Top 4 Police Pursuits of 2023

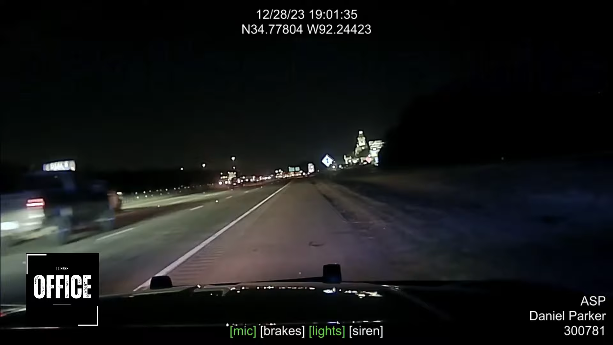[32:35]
North Little Rock Police Department requested help from the Arkansas State Police to track down an alleged stolen vehicle.